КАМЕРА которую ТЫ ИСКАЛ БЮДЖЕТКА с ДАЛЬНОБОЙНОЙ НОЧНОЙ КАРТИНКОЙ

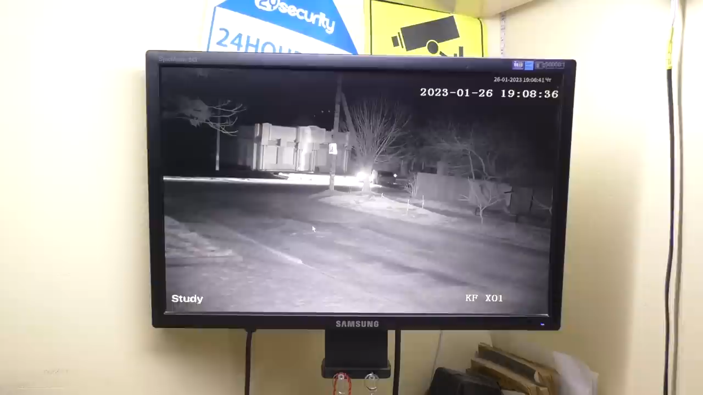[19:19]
ну очень хорошая ночная картинка с камеры предусмотрительно установили очень мощные и к светодиоды связи с тем что в варифокальный объектив установлен камера может видеть далеко соответственно ей там нужна
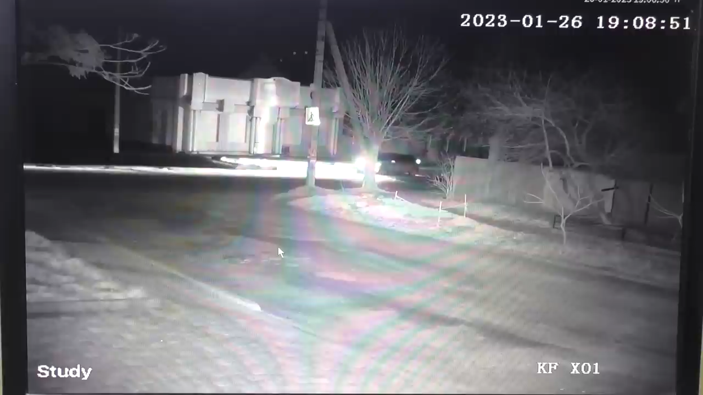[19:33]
подсветка ночная инфракрасные светодиоды луч прямо мощнейший вот очередной минус если с малой высоты и камера будет смотреть вниз смотрите вот скорее всего нету здесь или интеллектуального уменьшения подсветки яркости то есть вот смотрите если
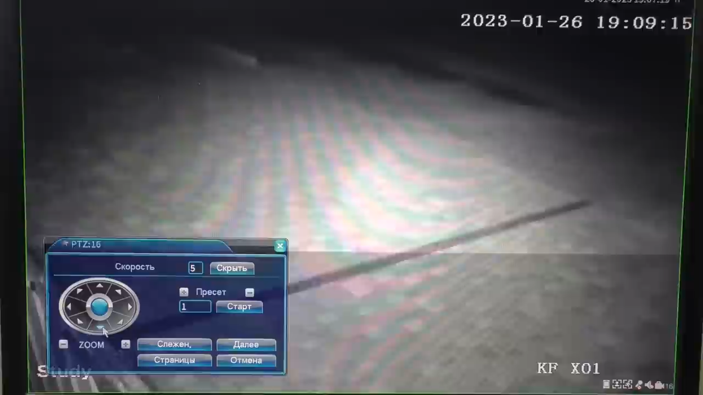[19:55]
повернем вниз камеру хотя есть хотя есть сразу вот она как теряется а
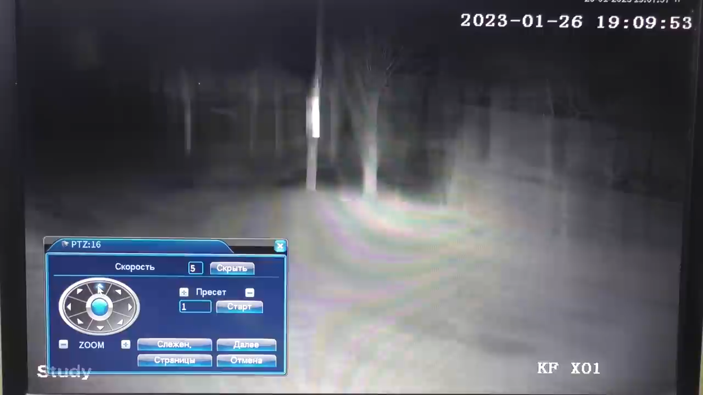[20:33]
если поднять ее и вон туда вдаль просто вот это все это благодаря вот мощным и к светодиодом посмотрите к примеру
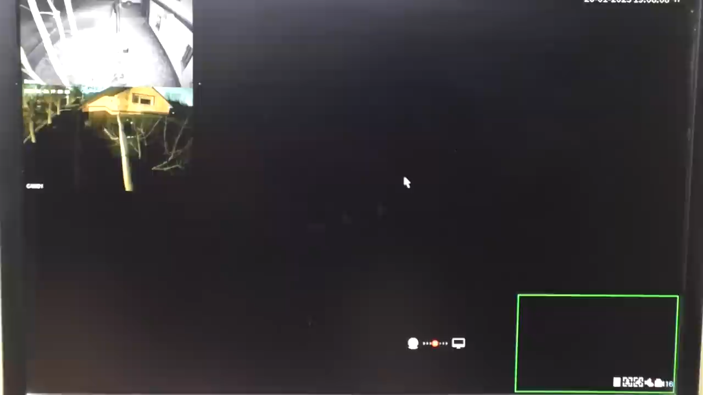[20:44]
покажу вам с другой камеры камера смотрит тоже туда же а эта камера светит вот отсюда посмотрите какой луч луч тень
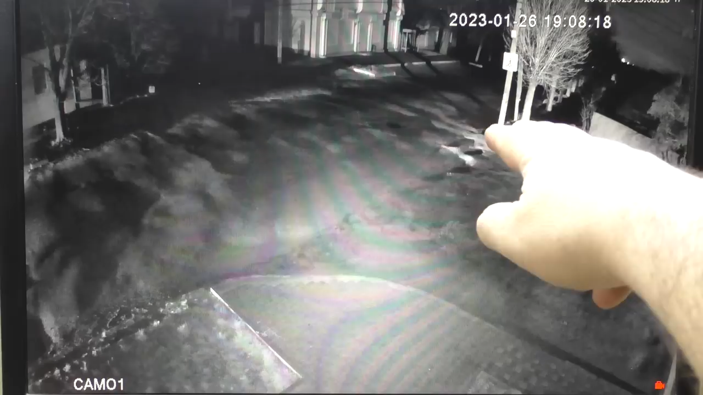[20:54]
идет даже от деревьев глазами этого не видно камера другая камера видит и к подсветку вот этой камеры вот этот луч шарашит аж туда то есть она еще и подсвечивает плюс еще этой камере помогает осветить вот тот участок который для этой камеры вообще не освещен а эта камера стоит еще на большей дальше чем эта камера освещает вот ну 100 метров заявлено 100 метров и к подсветка работает это
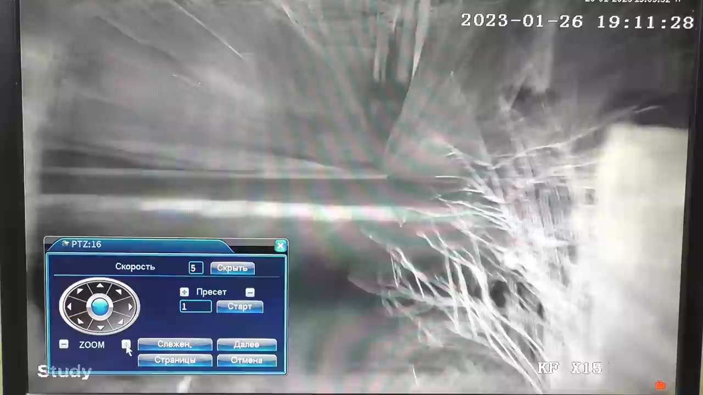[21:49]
когда переходит камера на даль на дальний бой так сказать дальнобойный вариант зум по максимуму вот 20 крат и нам но и очень очень хватает подсветки очень хватает там все
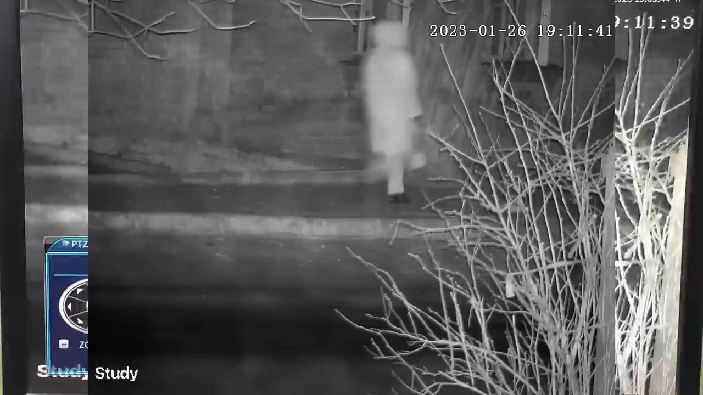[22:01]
темно там нету никакого освещения и определяет человека один минут что предметы плывут вот ночью видите вы человек не четко идет а как бы рывками но это бюджетный вариант камеры 15 кадров в секунду плюс еще ночь ну а так ну можно ее использовать как дальнобойный вариант слежения например вот тут вам объект нужно охранять или же вести запись что вокруг него происходит отлично
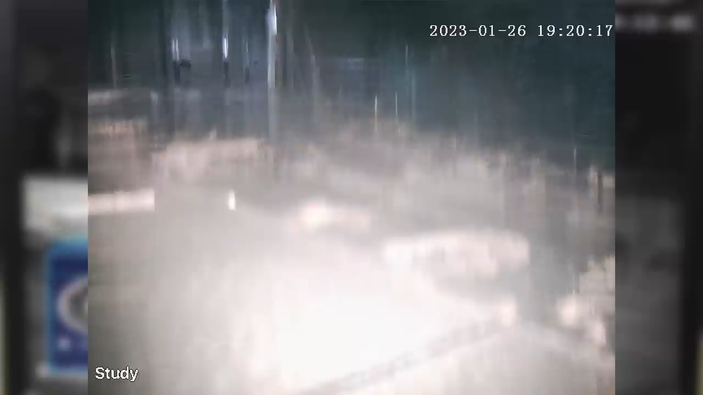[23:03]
но не уже не на том расстоянии не на том совсем расстоянии тут где-то рядом подсветить вот в
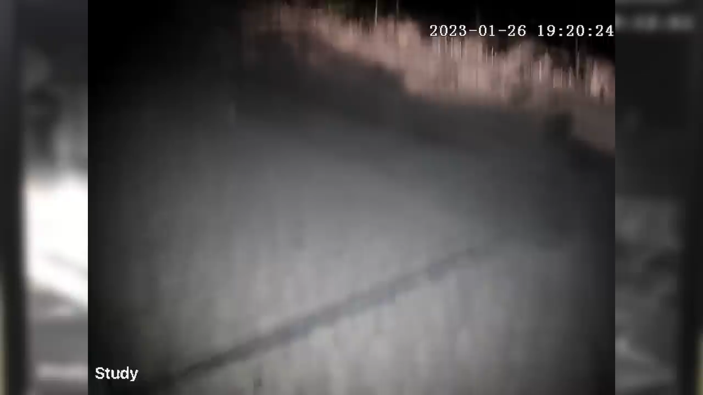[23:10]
пределах 10-15 метров можно лет светодиоды также справляются